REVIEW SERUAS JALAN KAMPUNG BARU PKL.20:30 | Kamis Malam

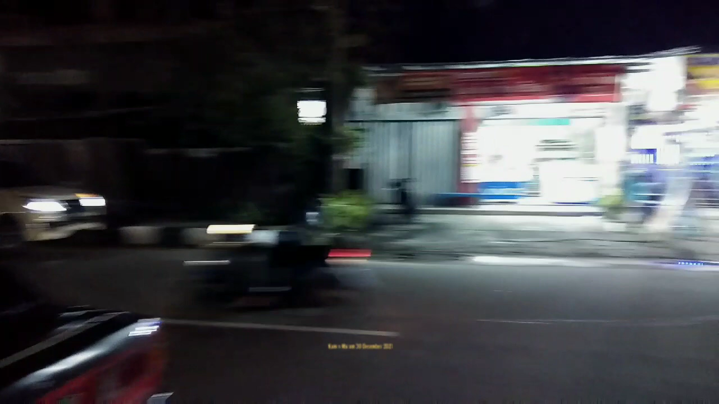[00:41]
persimpangan rumah sakit dengan kawasan Simpang Kampung Baru. Oke, kita menghadap ke arah
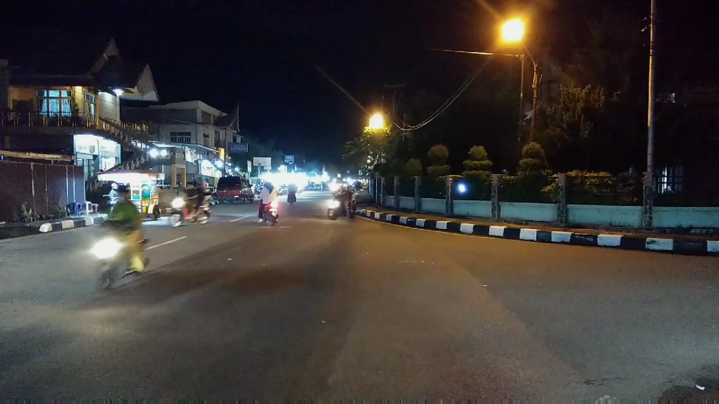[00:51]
barat dari ruas jalan yang ada di Kampung Baru ini, yang menghubungkan Simpang LLAJ ke Simpang Kampung Kaliang. Nah, di kanan kamera ini untuk menuju Gugua. Nah, juga di samping ini, di arah kamera ini, di jalan yang ke kanan ini, ada terdapat rumah sekolah SMP 2 Pariaman. Nah, kemudian juga ada gedung nasional,
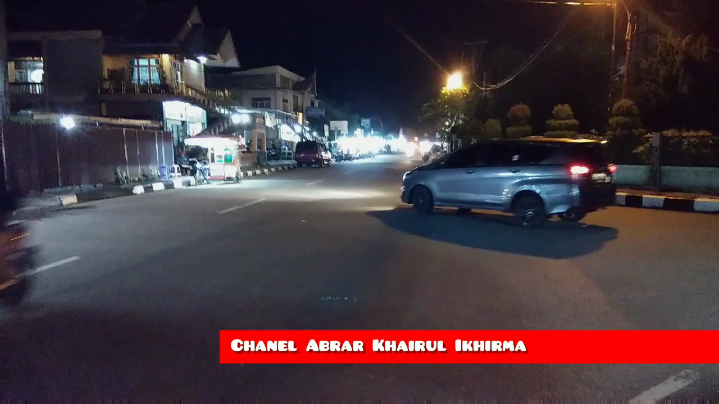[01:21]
dan seterusnya bisa ke Kampung Belacan sampai ke Simpang Kapujino atau melalui Simpang Gugua, tikungan Gugua ya, terus ke Simpang Siani, kemudian sampai ke Kampung Cino juga. Oke, ini belum malam minggu ini para sahabat YouTube, ini masih Kamis malam ya. Suasananya beginilah kalau cuaca dalam situasi yang cerah. Memang pada sore hari tadi sempat terjadi hujan sesaat di Kota Pariaman,
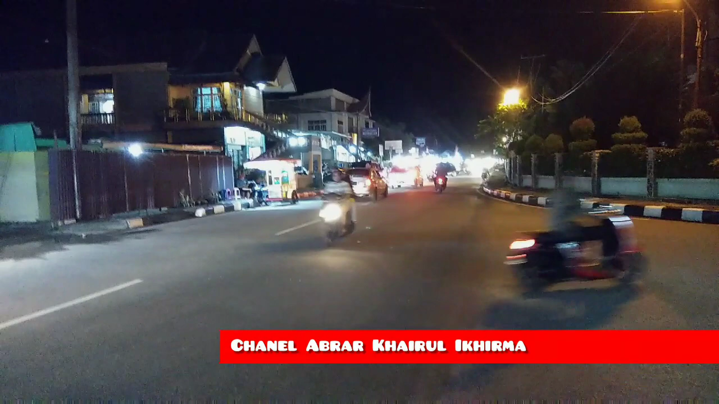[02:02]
Cukup ramai ini persimpangannya ini, para pelintas, karena kawasan Kampung Baru ini pada saat sekarang tidak hanya rumah sakit dan sekolah, pemukiman cukup padat di sini para sahabat YouTube. Dan ini merupakan salah satu ruas jalan yang cukup ramai pada siang hari ataupun pada malam hari. Oke, lihat itu, ada terpaksa memang tidak bisa kebut-kebutan di kawasan ini dan memang harus pelan-pelan.
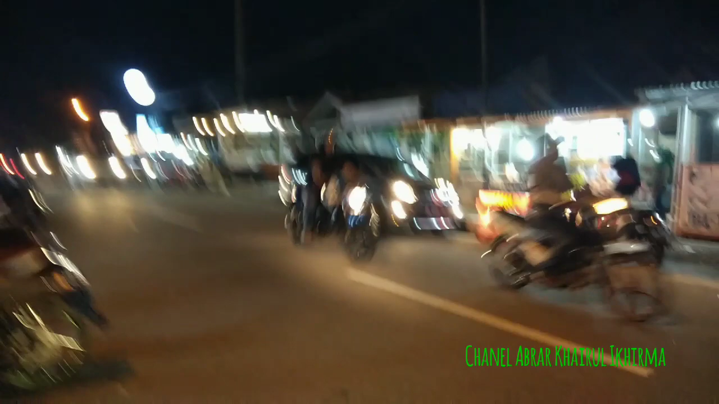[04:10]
Oke, para sahabat YouTube dan listener sana, pada malam Kamis malam ini, inilah keramaian yang ada di kawasan Kampung Baru.
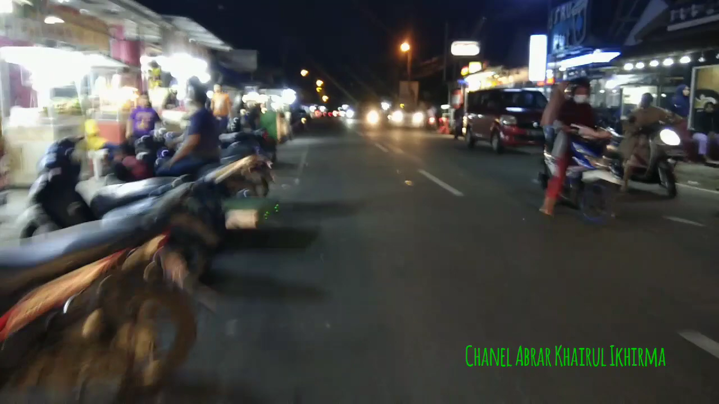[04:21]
Jalan seruas jalan antara rumah sakit dengan Simpang Kampung Baru. Saya dilihat cukup ramai malam ini, walaupun bukan malam minggu.
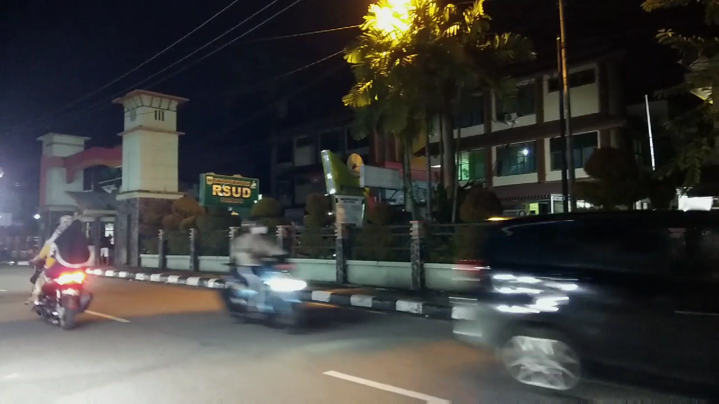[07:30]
Kali ini saya berada di seberang jalan di depan rumah sakit. Nah, kita ambil posisi dari seberang jalannya ya, di barisan